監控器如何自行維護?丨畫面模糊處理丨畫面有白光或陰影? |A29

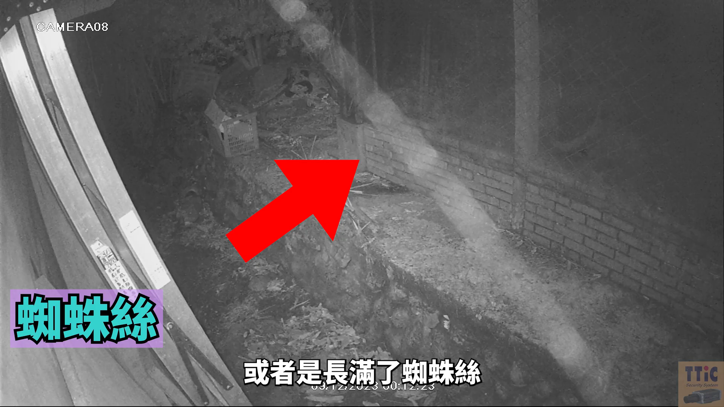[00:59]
長滿了蜘蛛絲導致畫面看起來不清楚甚至是完全看不到為
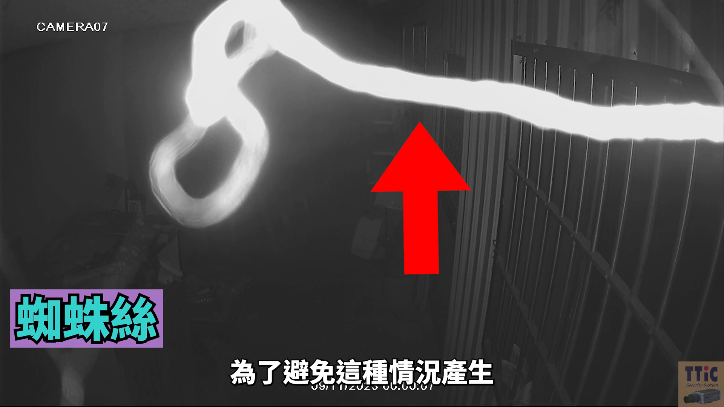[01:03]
了避免這種情況產生建議每隔一段時間就是用矽毛刷像掃把